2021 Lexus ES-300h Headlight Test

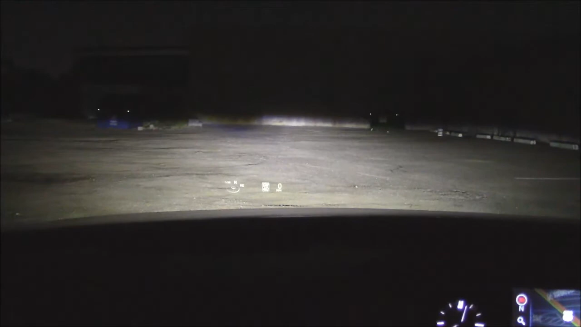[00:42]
high beams very strong in the middle and I see we have the heads-up display
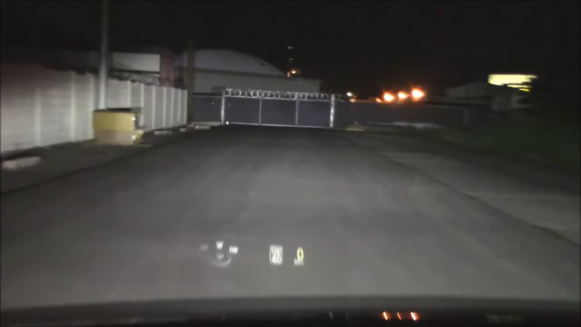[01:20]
good widespread good light low beams just reach out or the inadequate for city driving and when you turn the steering wheel to the left or
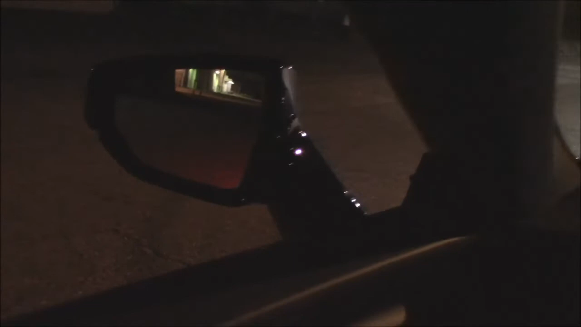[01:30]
right we get side marker lights so you don't run over the winos in a dark parking lot and these are active headlights
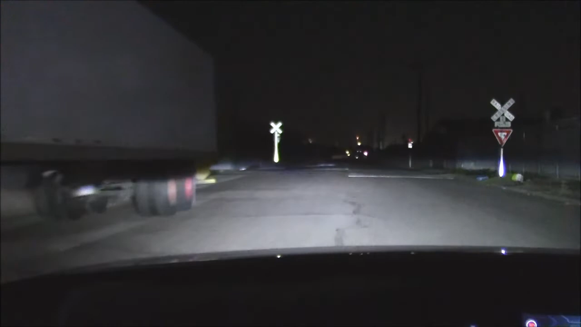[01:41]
they means the swivel in the same directions you're turning the steering wheel which comes in handy when taking corners